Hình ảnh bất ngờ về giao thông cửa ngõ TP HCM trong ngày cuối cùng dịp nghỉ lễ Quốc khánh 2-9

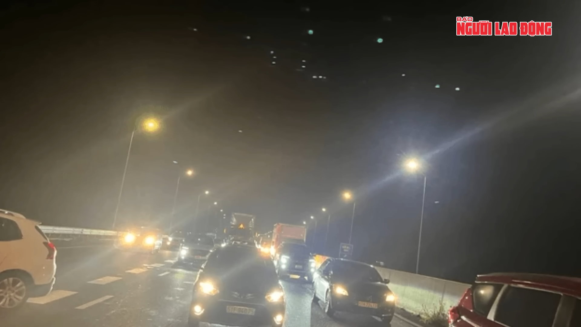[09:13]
nguyên nhân được xác định do quá tải khi hàng ngàn phương tiện đổ về thành phố Hồ Chí Minh. Theo đơn vị quản lý vận hành đường cao tốc Phan Thiết, Dầu Dây, tại trạm thu phí một số phương tiện gặp một số tình trạng như số dư tài khoản không đủ,